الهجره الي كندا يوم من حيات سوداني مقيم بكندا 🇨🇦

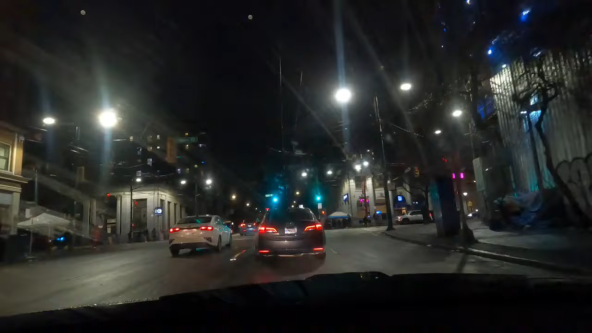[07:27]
طبعا نحن حاليا في هيستين ستريت.
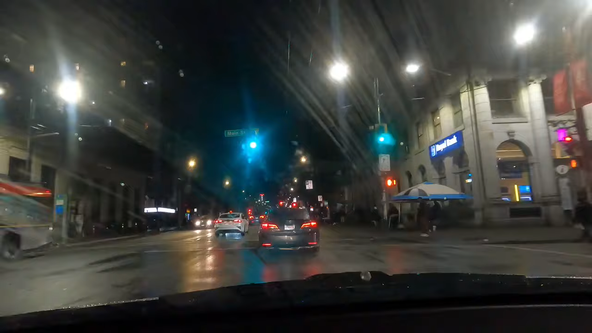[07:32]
ده أخطر شارع يعني ممكن تقابله في كندا أو بالأخص فانكوفر. اللي هو كله يعني عبارة عن الدراج أديكس، هذول الهومليس.
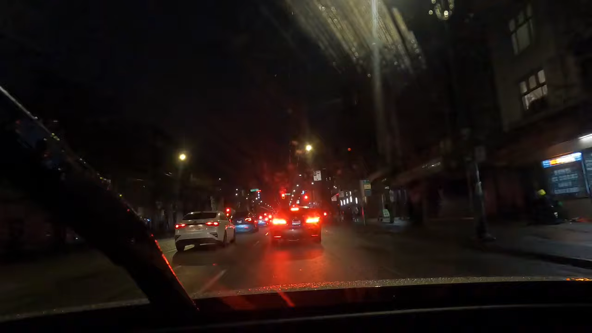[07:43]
قام بتعاطي المخدرات والدراجز والحاجات دي يعني. فده اخطر الشارع وما علم حاجة بعدين بالمناسبة. يعني ده واحد كان ضربك ولا طعنك ولا شيء، يعني الحكومة ما بتعمل له ايش لانه باعتباره ناس ما واعيين. يعني هم بيعملوا شنو اصلا، بس فاكنهم في الشوارع كده. الله المستعان.
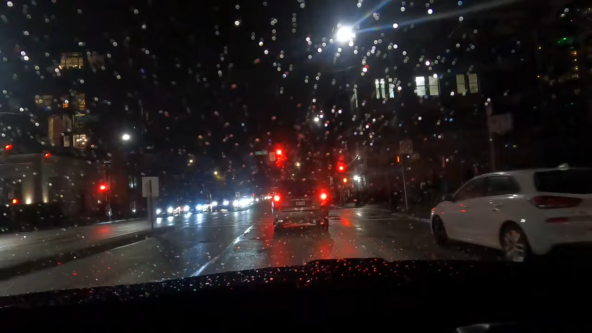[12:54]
هو هنا على يدنا اليمين بس شكله في زحمة شكله ما في اي مكان فاضي نصفه السيارة لا لقينا الحمد لله لأنه هنا ده جنب المطعم في ديسكو ولا شنو أنا ما أعرف. Yeah it is ديسكو. فمفروض الناس تكون موقف عرباتها هنا زحمة لكن كويس لقينا باركين.